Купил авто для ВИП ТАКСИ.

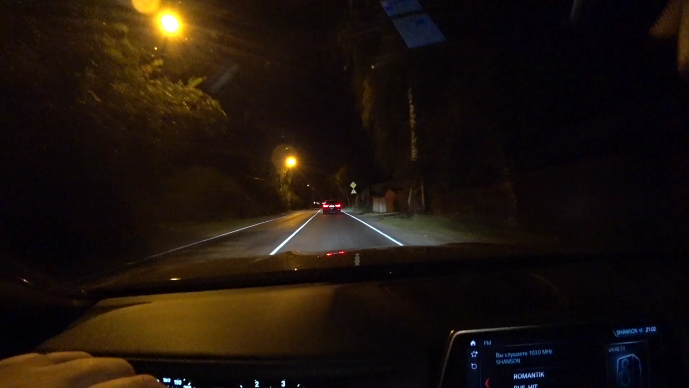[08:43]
Не знаю, друзья, видно ли вам впереди идущий автомобиль, но это самое, что ни на есть. Семеновна едет впереди. Вот. А мы, так сказать, едем немножко на другом автомобиле.